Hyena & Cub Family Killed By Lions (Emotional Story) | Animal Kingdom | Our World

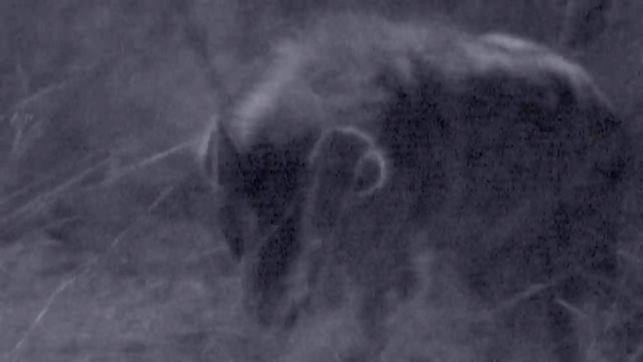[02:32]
They're renowned as scavengers picking up leftovers from other predators' kills.
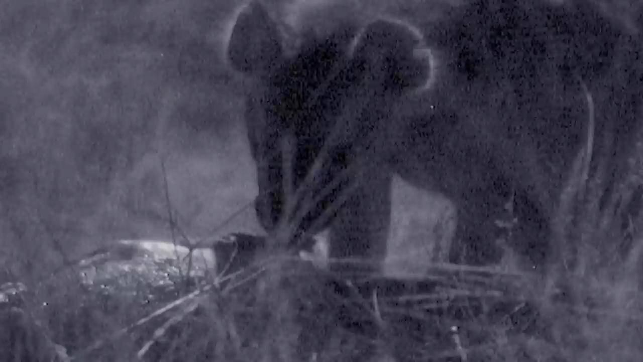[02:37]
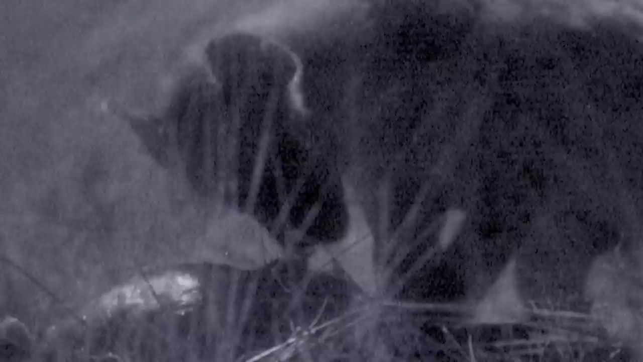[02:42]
They're so well adapted to this role, they can eat and digest virtually every part of an animal, including its bones.
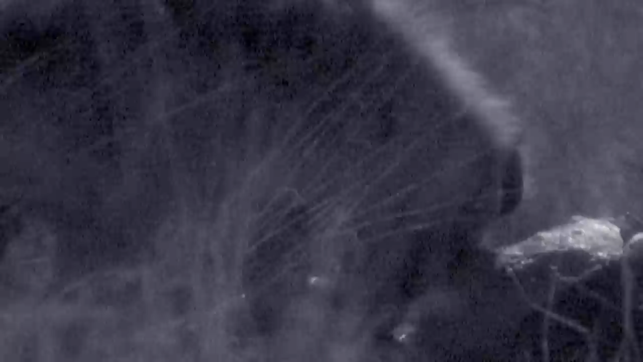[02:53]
But they're also top predators, and that brings them into direct competition with the big cats, especially lions.
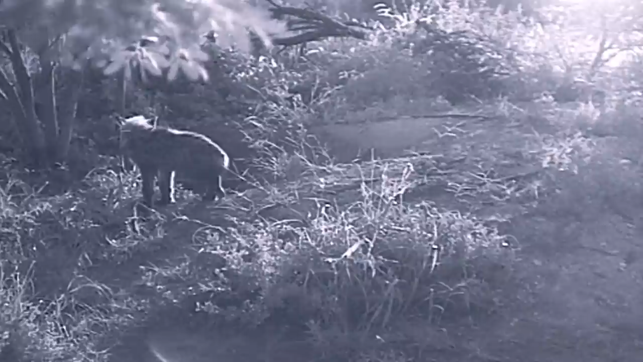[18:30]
Because it's not unusual for mother hyenas to leave their cubs alone while they hunt, and the cub appears healthy, I'm convinced there's nothing sinister about Spotty's extended absence. That's brilliant.